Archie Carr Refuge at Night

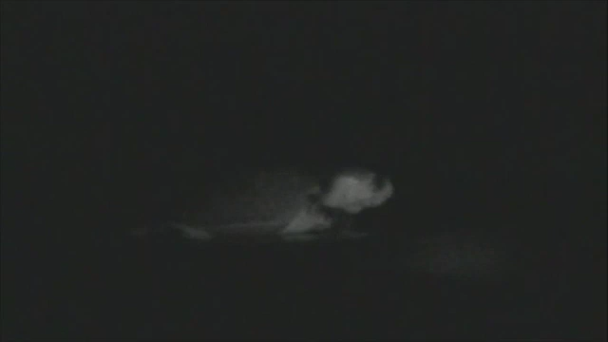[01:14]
Traditional low-light cameras, like the infrared cameras used to shoot this video clip, generally require the subject to be very close.
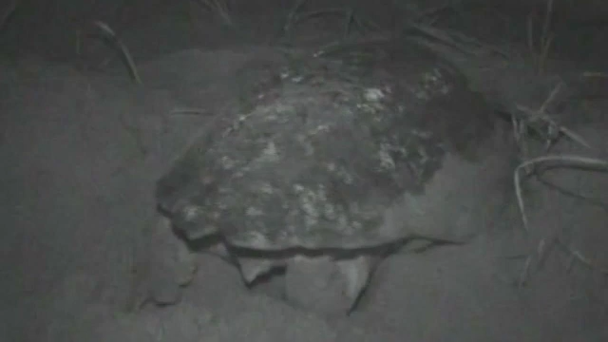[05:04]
When the egg chamber is ready, her body will steal and she will begin depositing her eggs, lifting her rear flippers slightly with each contraction.